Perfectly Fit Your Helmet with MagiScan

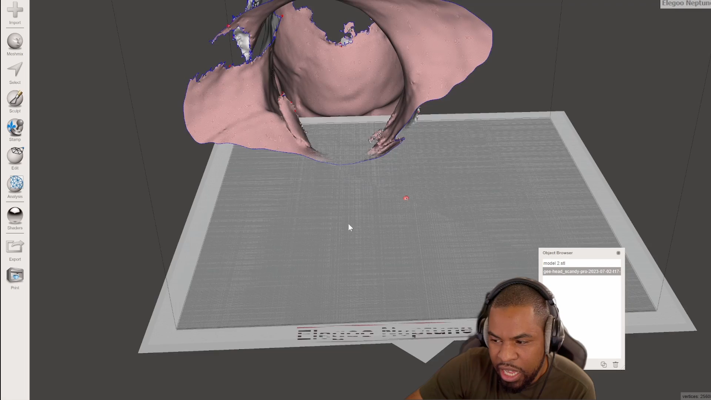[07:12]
So if we take a look at this head over here, it is much bigger than the head we have here. That's going to be a problem because when I import it over, the scale was a lot, lot smaller than my actual head.
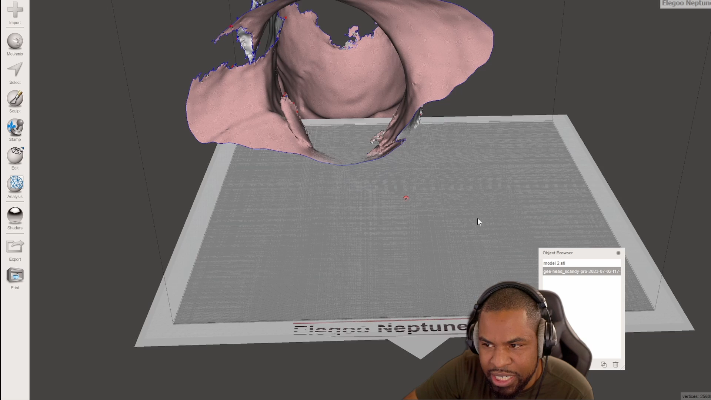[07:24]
So let's take this and let's rearrange it where it looks proper.
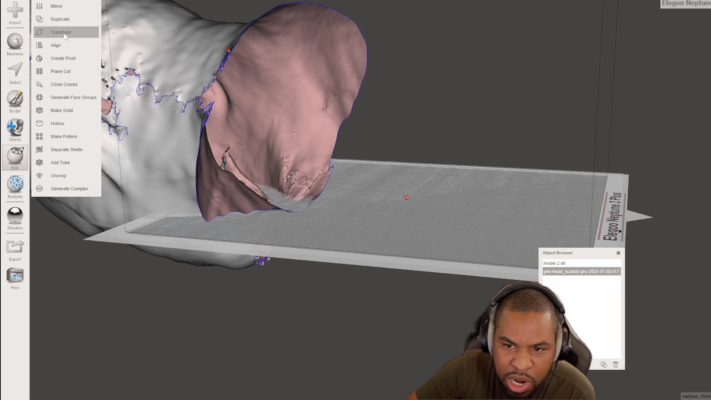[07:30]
So on the right hand side, we have a picture of my head that I've used another scanning app and you can see how bad the app came out,
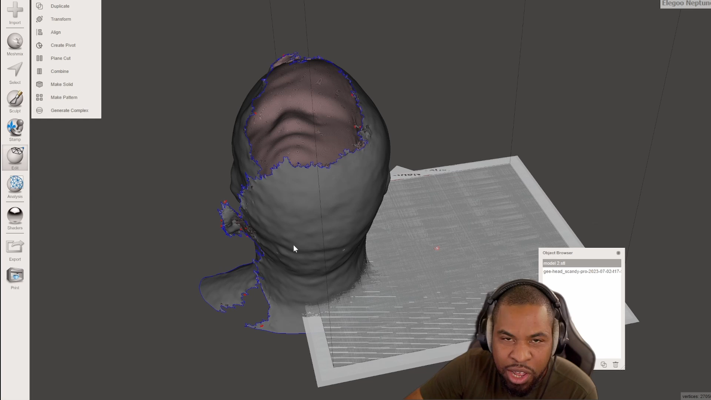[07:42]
but I was able to use this to scale most of my helmets. Believe it or not.
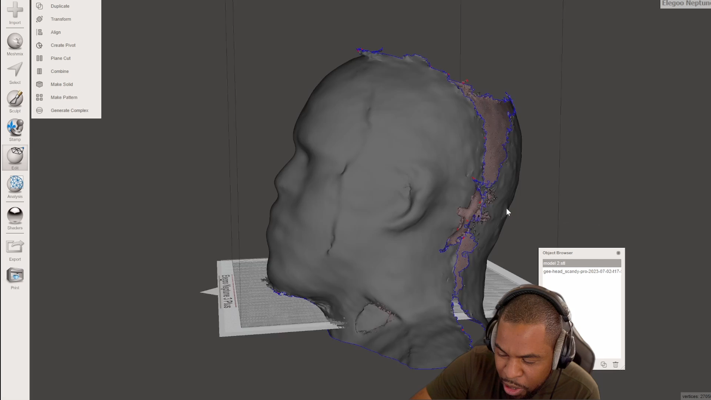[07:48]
I just had to ignore this part of my left side of my ear and picture there's a top of my head on it.